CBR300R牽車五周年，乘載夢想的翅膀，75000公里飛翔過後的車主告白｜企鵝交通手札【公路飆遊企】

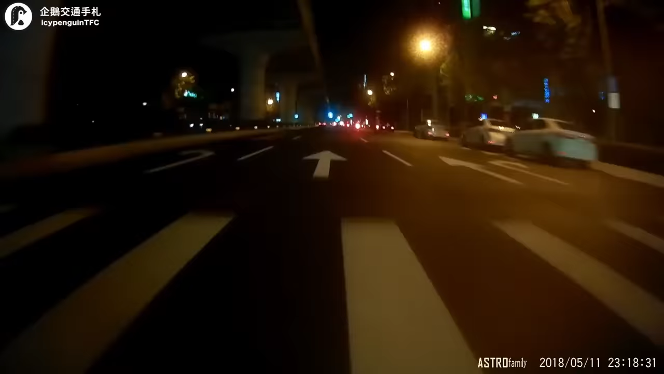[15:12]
衝出來在猛烈的撞擊之下車身直接往左前方的安全島傾倒過去小腿被壓在車殼底下